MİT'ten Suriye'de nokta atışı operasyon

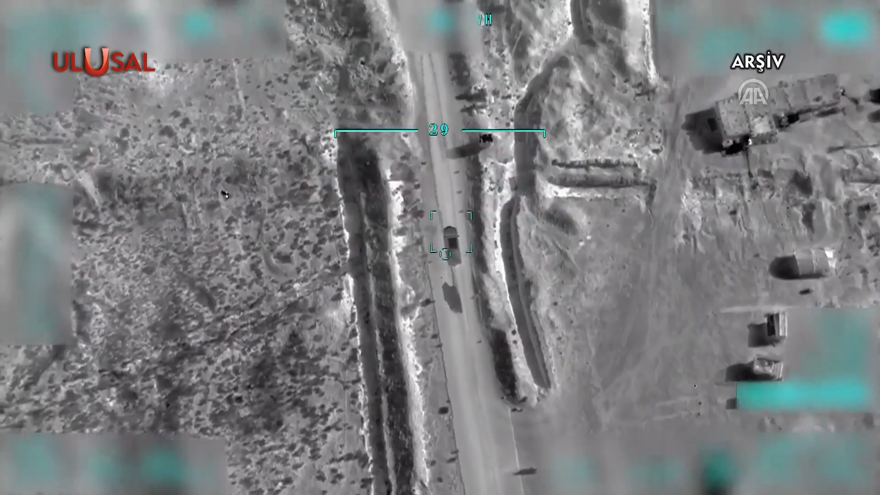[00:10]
Güvenlik kaynaklarından alınan bilgiye göre, MİT'in takibinde olan terörist Mehmet Aydın'ın, Suriye'nin Haseke kentine bağlı Derbesiye ilçesinde olduğu belirlendi.
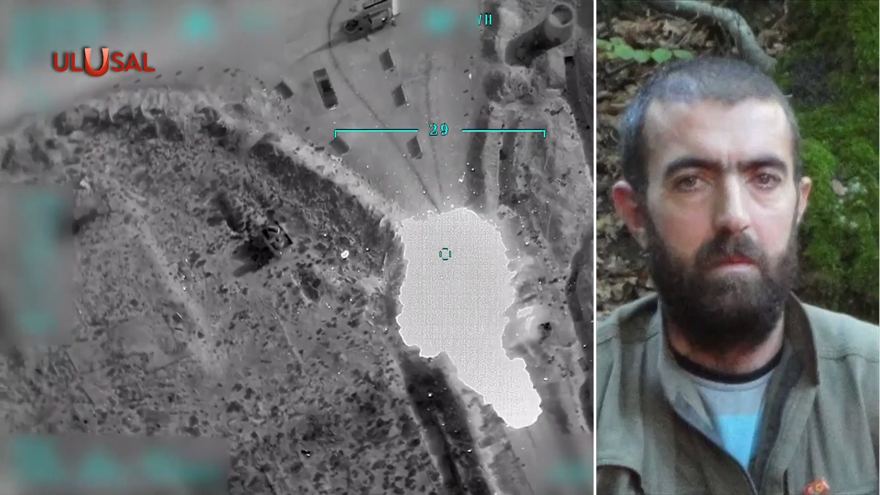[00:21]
Silahlı terör örgütüne üye olma suçundan aranan Aydın, MİT'in nokta atışıyla etkisiz hale getirildi.